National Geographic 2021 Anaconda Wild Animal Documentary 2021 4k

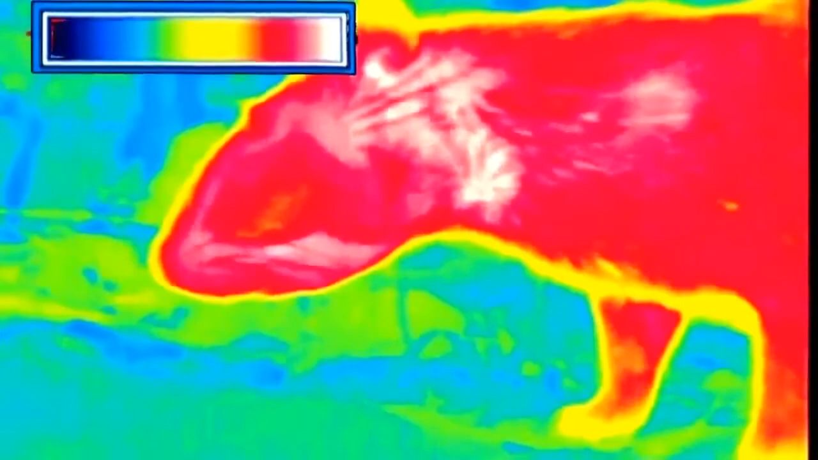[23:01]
Peut-être distingue-t-il le paca comme à travers une caméra infrarouge.